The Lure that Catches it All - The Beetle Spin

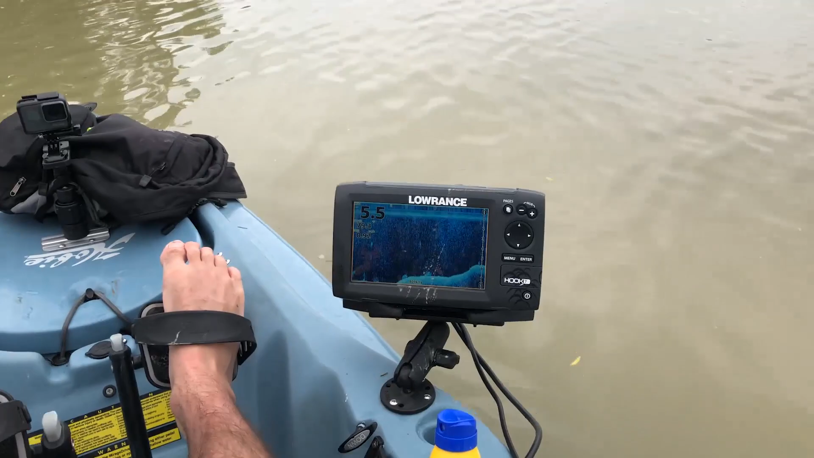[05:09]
about 79 80 degrees which is pretty hot so they're definitely post spawn but we're going to we're going to try and